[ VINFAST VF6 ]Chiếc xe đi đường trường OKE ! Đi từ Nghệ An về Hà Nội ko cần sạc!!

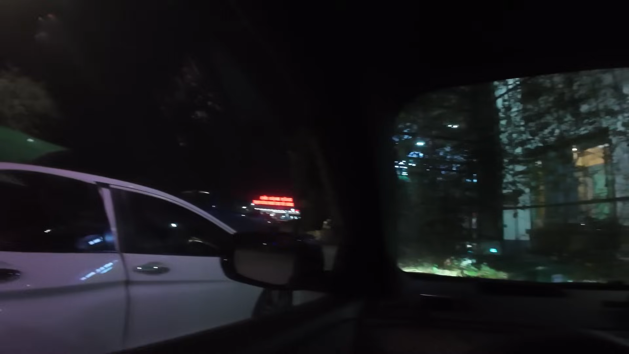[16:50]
Khiên là Tây Ninh Bình Đây là Đông Ninh Bình anh em nhé Tại vì mình cũng lên đoạn này chia
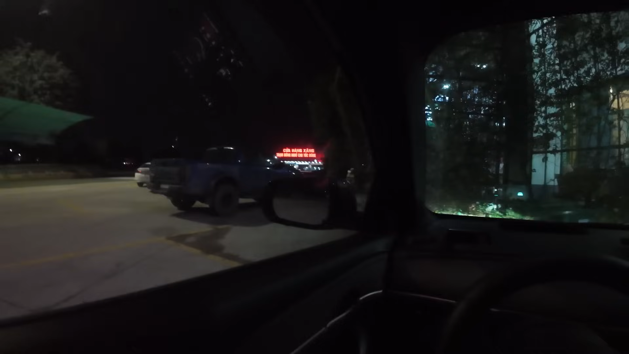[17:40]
Cái trạm dân nghỉ này nhé Bên kia Trạm phía tây thì có 2 chỗ sạc pin phát luôn
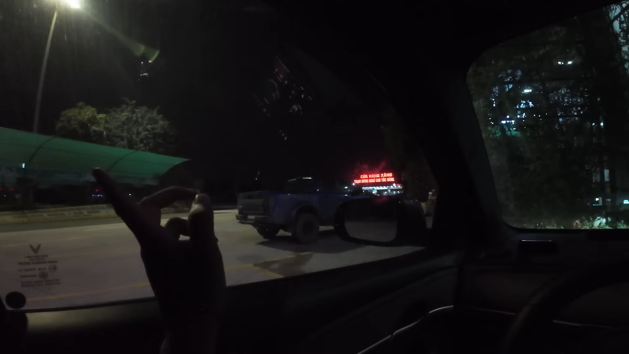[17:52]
Mỗi chỗ đều có cái sạch cây sạc 250kW Rất là sướng Bên này không có Nên từ Hà Nội đi thì thoải mái Nhưng mà từ đây đi về Hà Nội thì hơi chệt thòi Mà thôi có nào dùng vậy Anh em cùng theo dõi sẽ có về đến nơi của anh em nhé Báo cáo cả nhà là đây
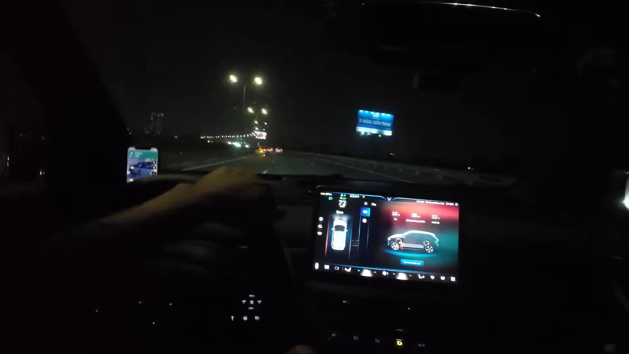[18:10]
10% pin Đi được 38km nữa Và hiện tại em còn cách cái Ocean Park 1 16km nữa anh em nhé 16km nữa Tại vì cơ bản là với cái thử thách này thì thực ra cũng không muốn đâu Nhưng mà nó là điều bất khả kháng Không còn chạm sạc nào cả Nên là thôi Cuối cùng thì cũng hoàn thành được cái thử thách mà đi với Có 28% pin mà từ tận Nghệ An đi về Ocean Park 1 anh em nhé Bây giờ về Ocean Park 1 vẫn yên tâm kiểu gì Còn khoảng 6-8% nữa Khoảng 6% nữa
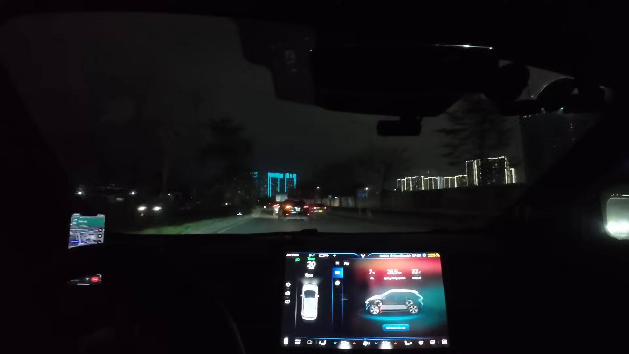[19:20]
Đền cuông Đi về Ocean Park Chúng ta đi hết khoảng 21% anh em nhé 21% Trong 100 bao nhiêu 170 cây Hơn 170 cây Thiếp thật Cũng tổng kết luôn anh em chuyến đi vừa rồi 2 ngày Mình thực ra thì mình cũng tập trung đi Để mình ra Hà Nội Mai đi gặp anh em